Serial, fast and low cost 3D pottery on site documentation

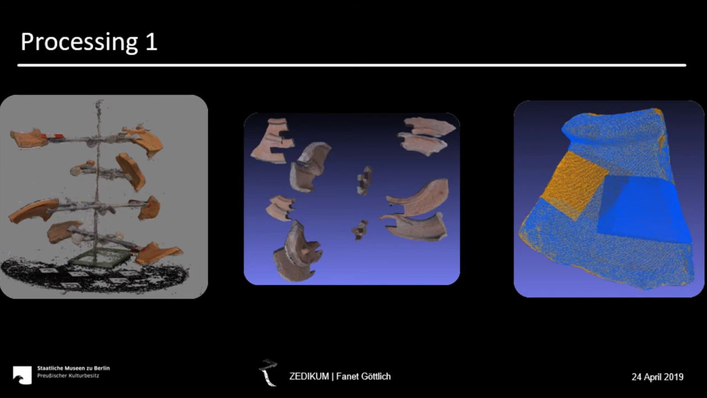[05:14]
And this is how it looks like. On the left you can see the model with the complete texture, in the middle without, and on the right side the picture of the original shirt.
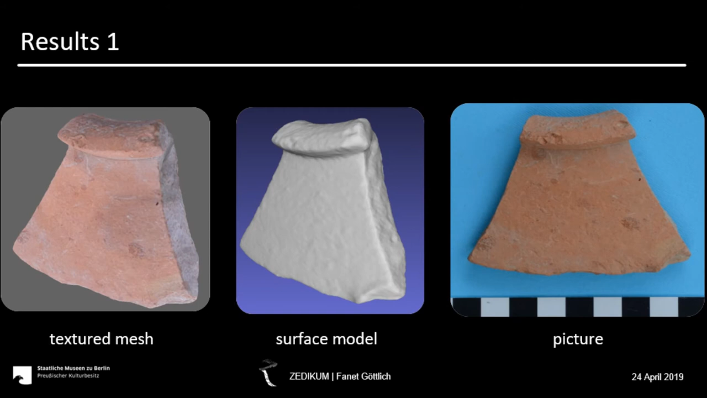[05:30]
And what we actually want to achieve with this result is a working sheet, which is suitable for scientific research and yeah,